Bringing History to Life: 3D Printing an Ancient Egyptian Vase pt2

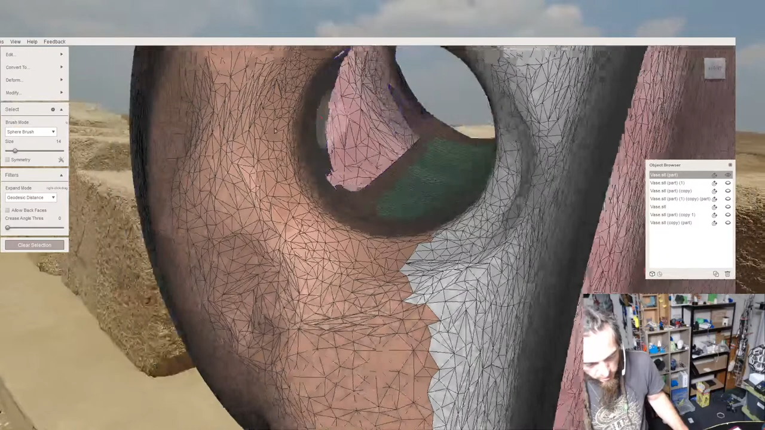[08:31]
but just something that is far greater in size. You can gain a sense for just how large some of these structures must have been by taking a look at the
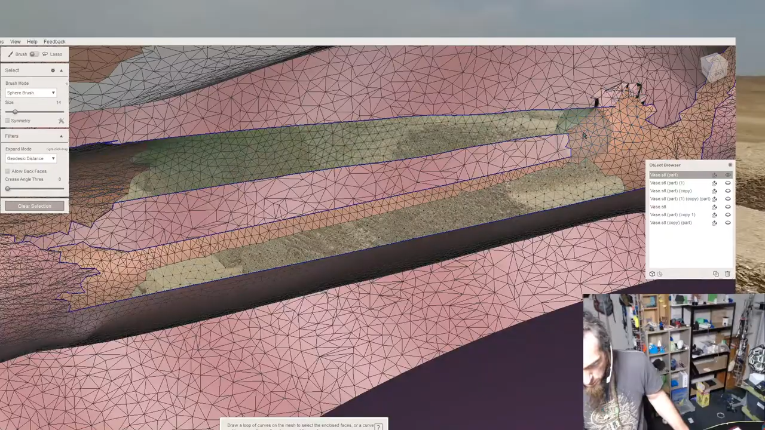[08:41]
writing that's on these big granite blocks right here.
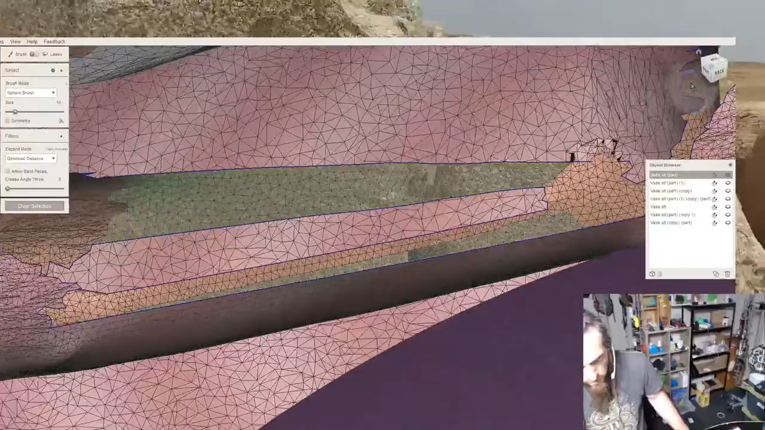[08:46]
What you're seeing is the line in a cartouche, and if this is the size of a single cartouche, you can only imagine how big some of these walls must have been.
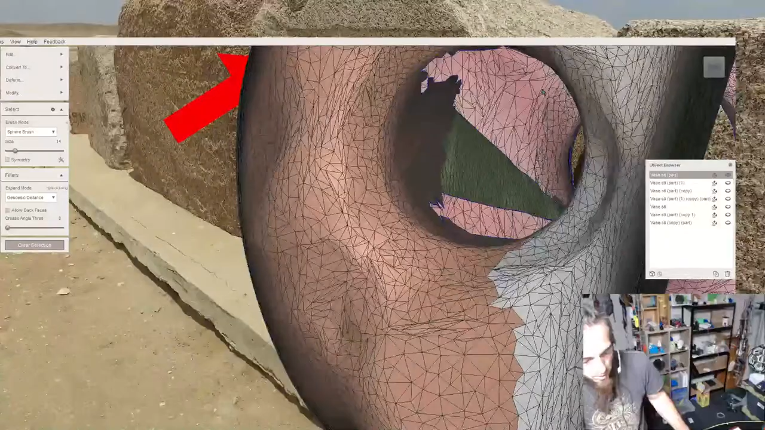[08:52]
At one time during the dynastic Egyptian civilization,
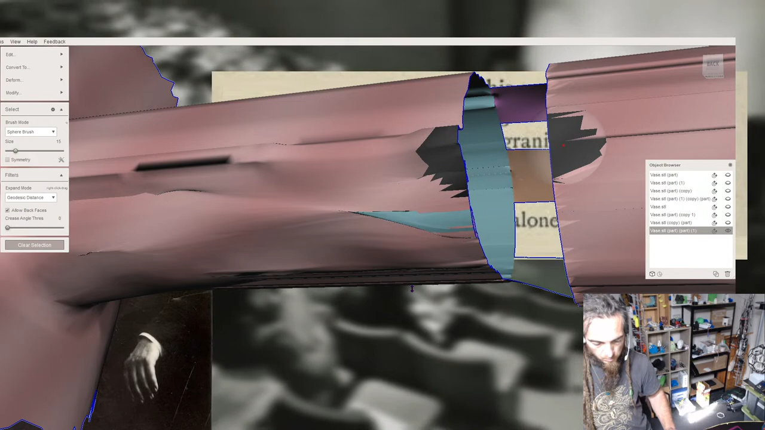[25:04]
The toe alone is as large as a man's body.
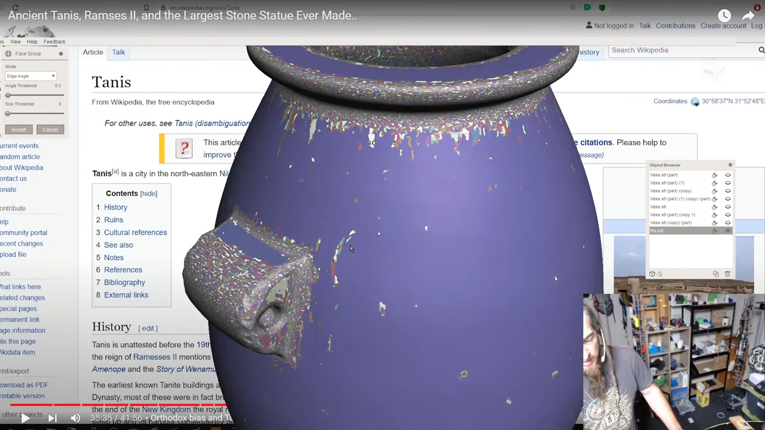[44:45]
indicates that it's kind of all on the same plane-ish.
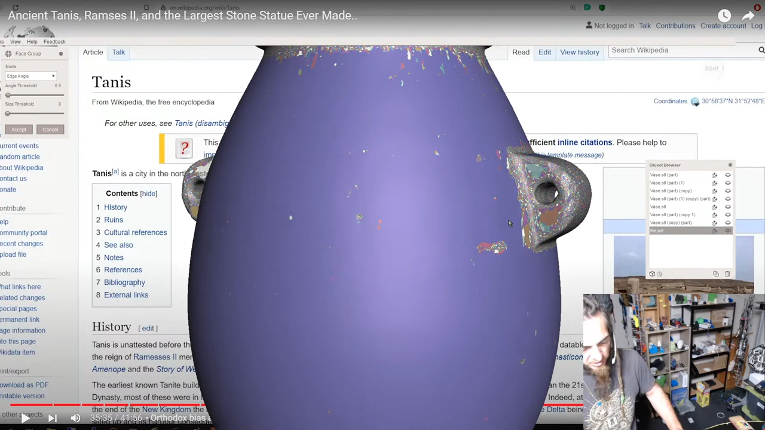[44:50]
Like, it's got a uniform... What's the word for it? The triangles aren't bending too much between each other. If you look at the triangles,
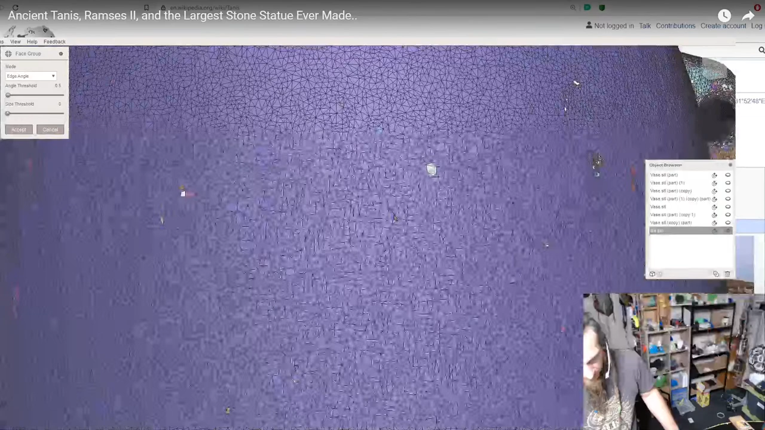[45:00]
they're kind of, I guess, relatively flat related to each other, whereas these ones here kind of bend in or out somewhat from the status quo around them.
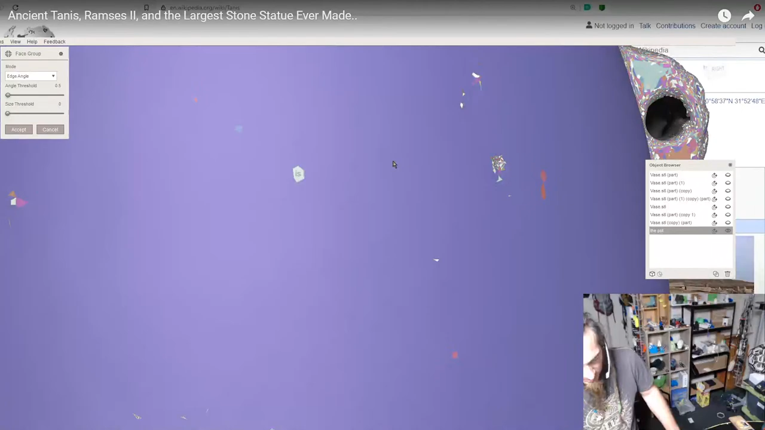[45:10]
That's why they're standing out. Which means there is a significant dent in...
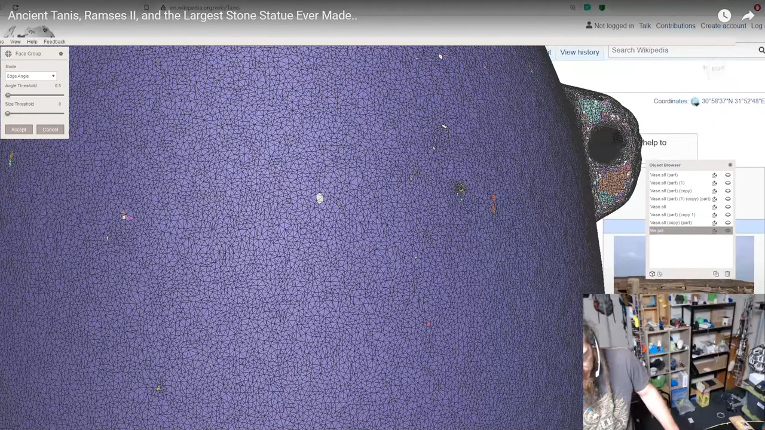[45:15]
Or not significant, but there is a noticeable dent.
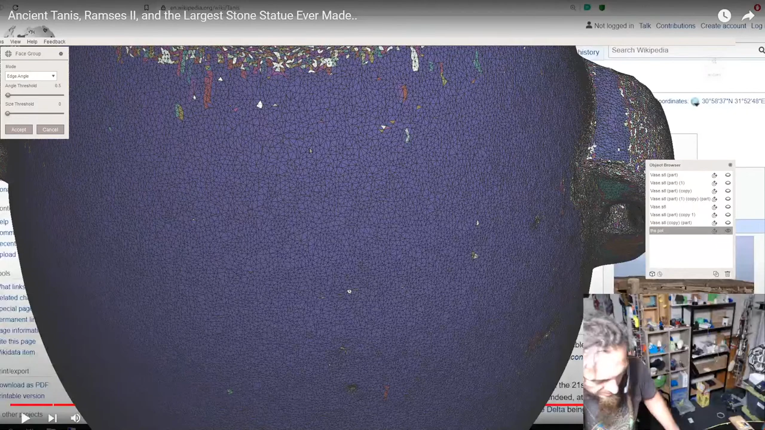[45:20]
I guess maybe that angle threshold you could figure out how deep the gap the dent is, but I wouldn't try and get any accurate information from that.
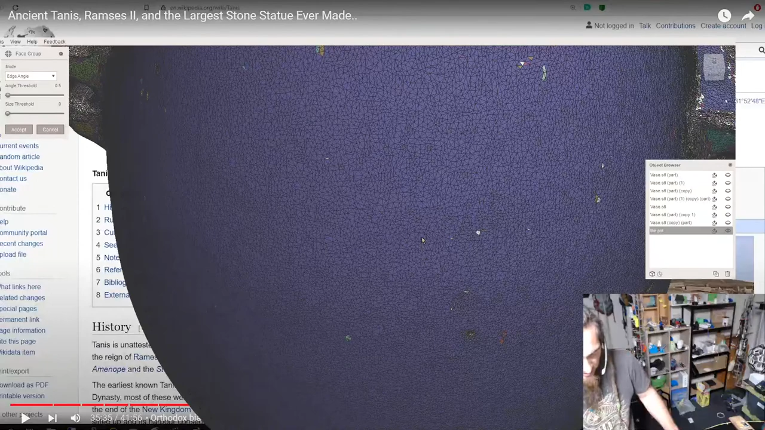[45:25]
But it is interesting that you can kind of see visually some of that stuff.
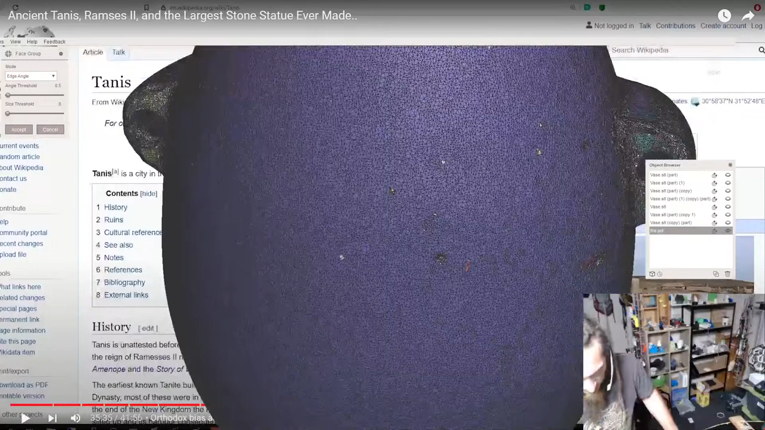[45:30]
Let's try a lower number here. 0.1
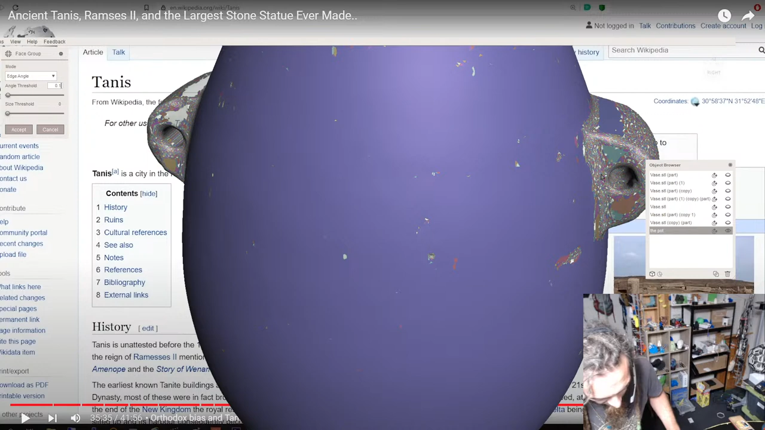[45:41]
I imagine it's just going to be all tiny triangles, but we'll see. Yeah, too far.
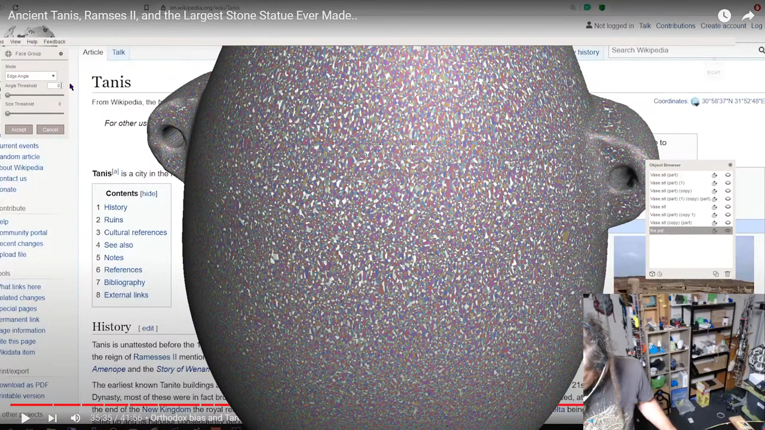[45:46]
Try 3.
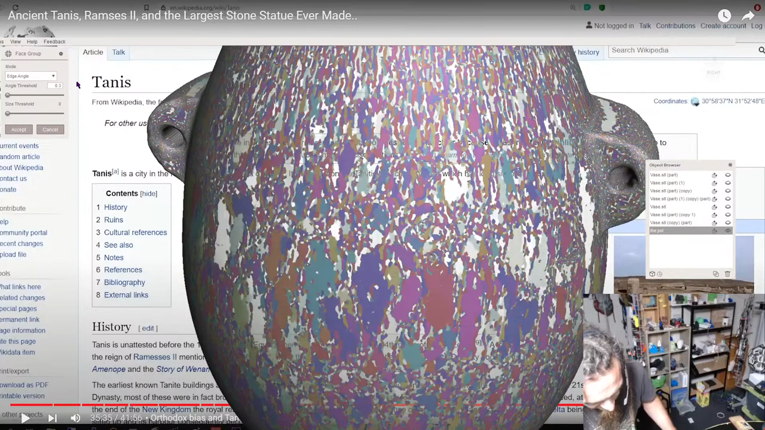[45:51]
3.5.
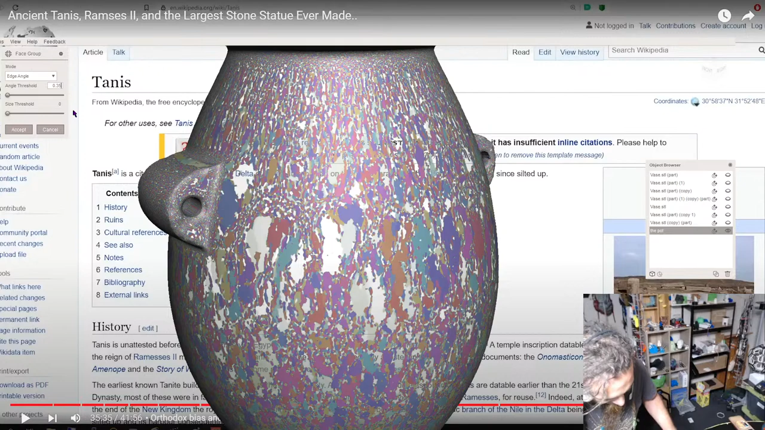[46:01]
It'd be really interesting to see if we can get this to a value where
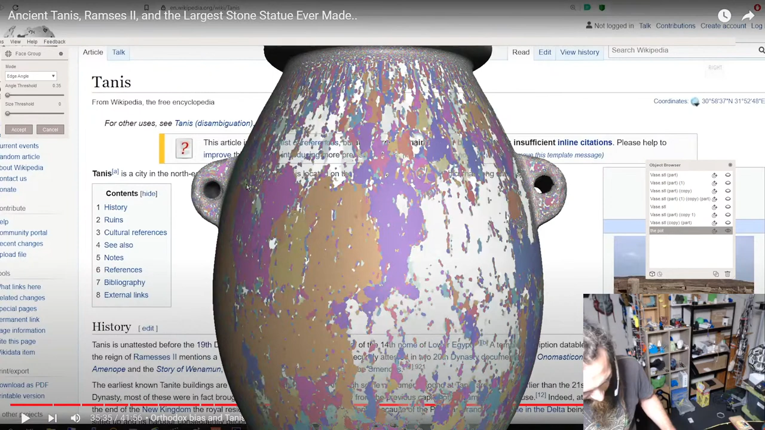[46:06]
it'll make something stand out in a band around that bit there. Yeah, that'd be interesting to see. Alarm's going off everywhere.
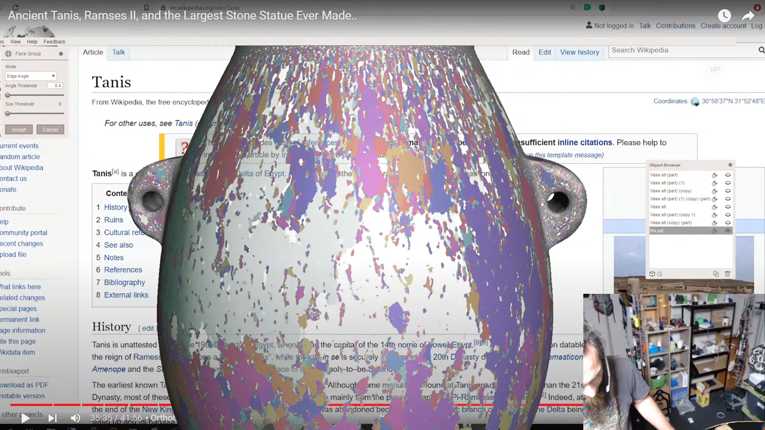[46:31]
4's probably going to be too much.
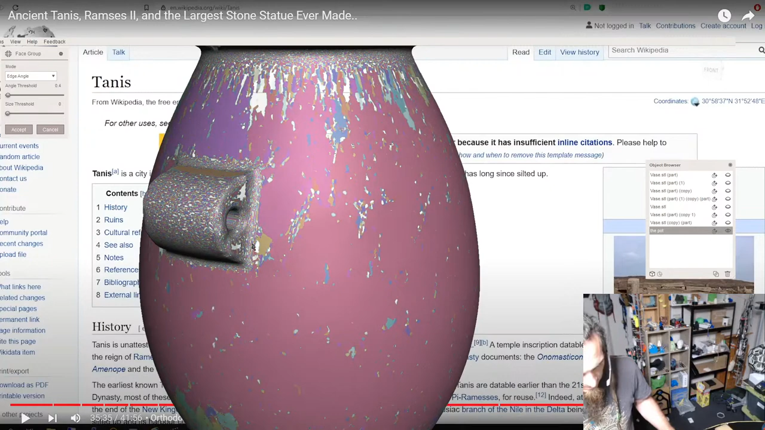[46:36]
Maybe that's a lump there, but it's a bit hard to sort of really go by.
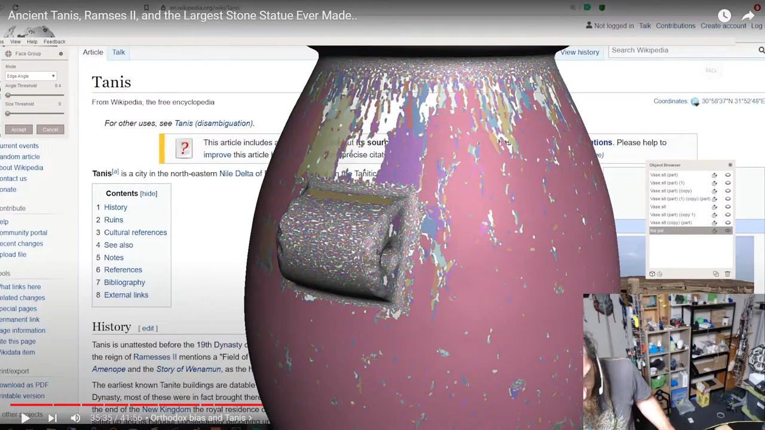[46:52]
I'd just say... I don't know. There's nothing clear popping out.
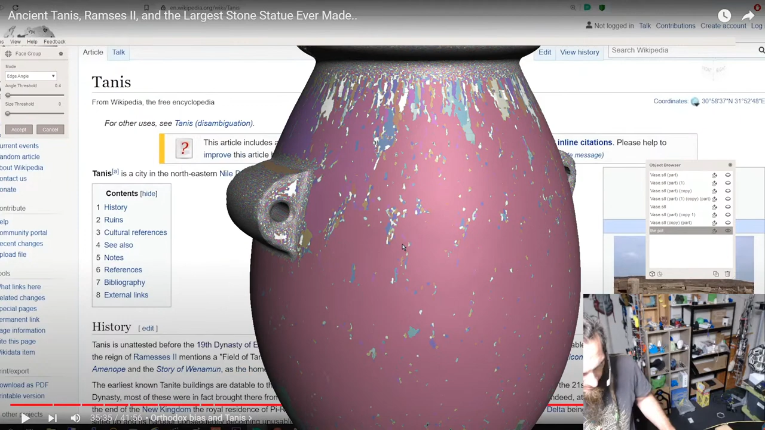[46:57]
Nothing like what I was hoping would happen that would make dog's balls stand out is really happening, but that is interesting. And there's other features, like a size threshold that we could play with as well.